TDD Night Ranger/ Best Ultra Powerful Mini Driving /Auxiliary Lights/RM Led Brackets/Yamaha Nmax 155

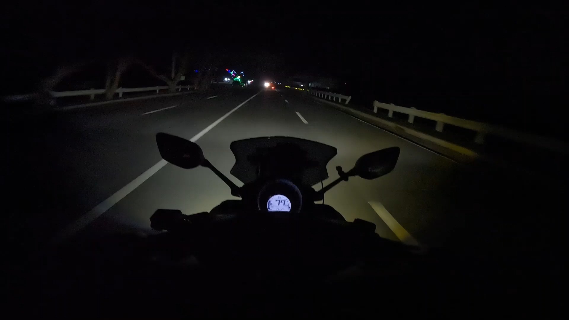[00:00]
Sarap na ito 7 light modes mga kabarako Kawawa ka talaga Uy grabe yan mga kabarako Lubak ba yan? Hukay yan eh How powerful is TDD Night Ranger?
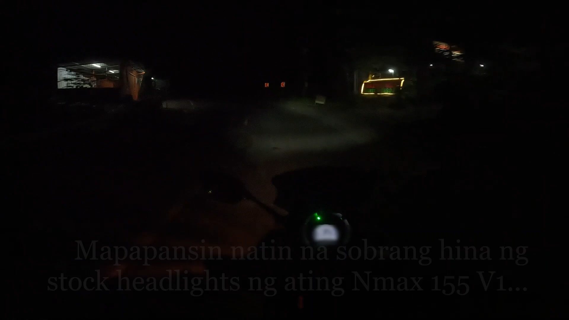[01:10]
O Yan yung kanyang high Yan lang o High High ng NMAX
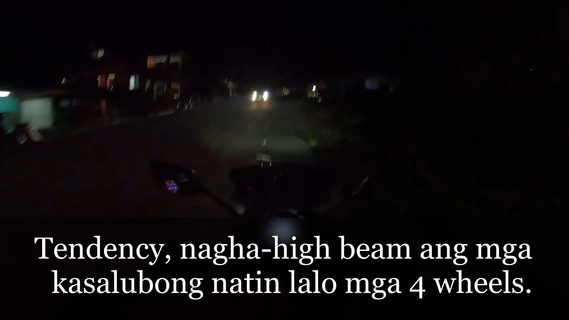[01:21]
Ang gagawin sa iyo o Pag namakasalubong mo Pag madilim ang ilaw mo Bubugahan ka ng bubugahan ng ilaw
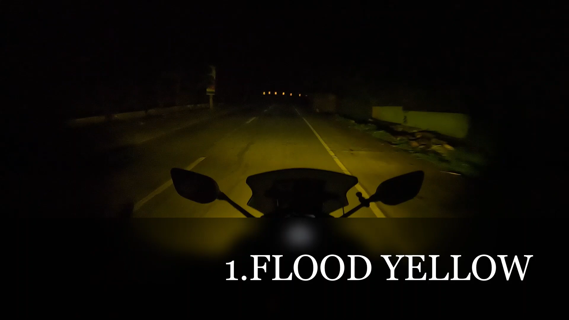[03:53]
Tingnan nyo Lawak ko Next mode Flood White Alright Lawak din o Kitang-kita ba? Makakamara ko Kitang-kita no Next Is Pwedeng combination Flood Yellow
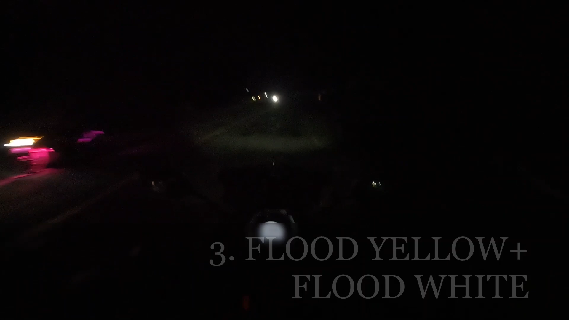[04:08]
Flood White Flood White Ayan o Next is Spotlight Ayan o Spotlight Patayin ulit natin So pwede naman Combination ng Spotlight At saka ng Warm Yellow Flood Flood Yellow Ayan o Alright Gusto mo Bukas lahat?
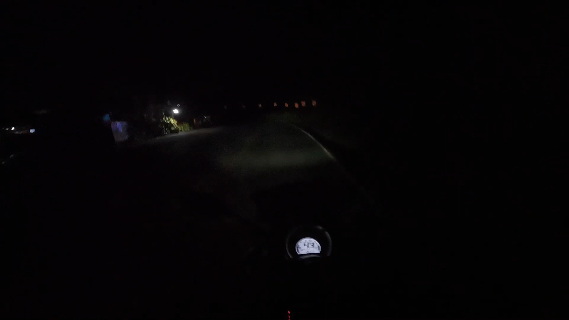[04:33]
Ito yun Ayan
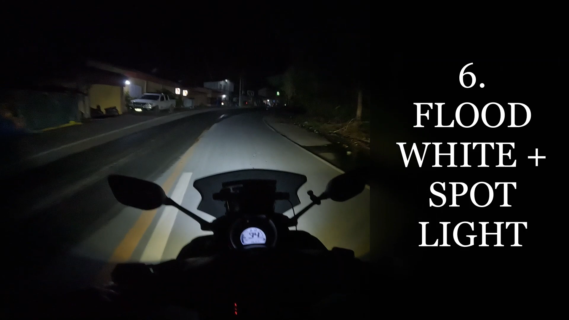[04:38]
At may white pa Ayan Lahat na yan Nakabukas na Alright Kitang-kita na yan Makakamara ako Ayan So Meron din tayong Loud horn With passing Flood Yellow tayo At flood white Pero pwede tayo Magpassing Nang white Ayan Kitang nyo naman yan Makakamara ako
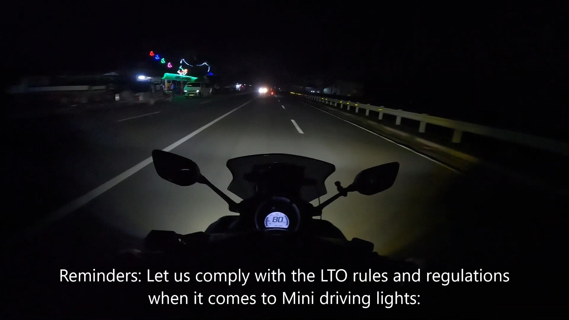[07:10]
Seven light modes mga kabarako, sarap!
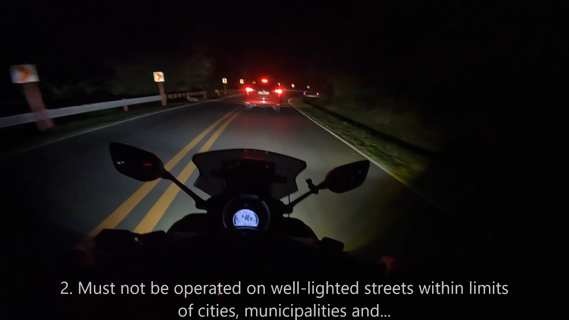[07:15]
Dito lang natin na-observe at na-review Nagamit ng Toto
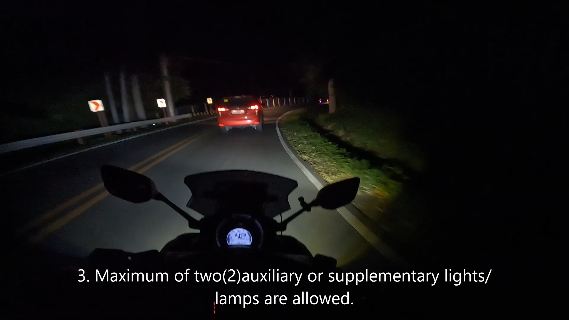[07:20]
Yung ating TTT Night Ranger Dito sa madilim na part Nang Piliya
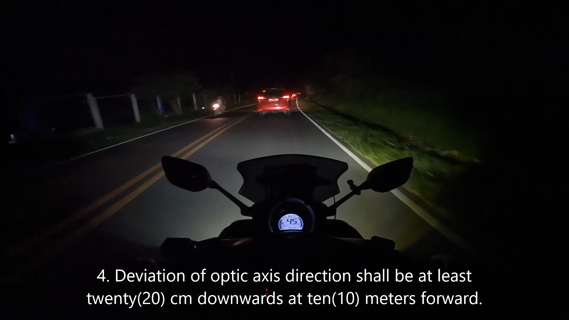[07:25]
result So masasabi ko 100% Night Ranger live up To
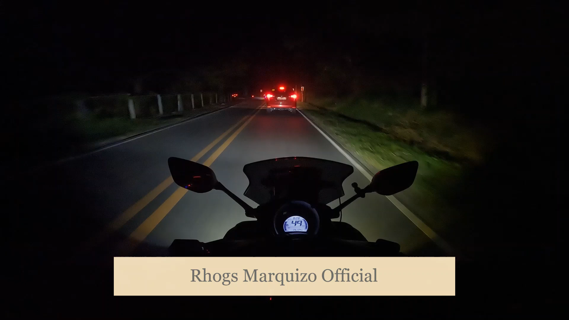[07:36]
Nang kanyang caliber 80 watts So hindi ka talaga ipapahiya Ganda to Pagka
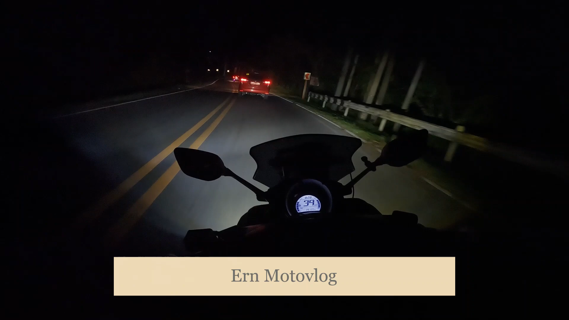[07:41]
magkakasama kayo Kahit ikaw lang yung may Driving lights Yung makakasama mo Naiilawan mo na
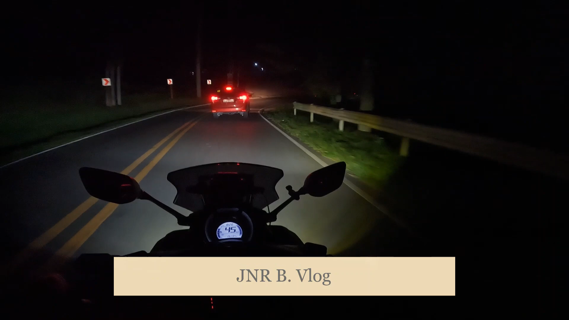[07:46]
rin Highly recommended Yung nga lang Talagang Sa budget lang talaga Magkakatalo So pwede naman pag-ipunan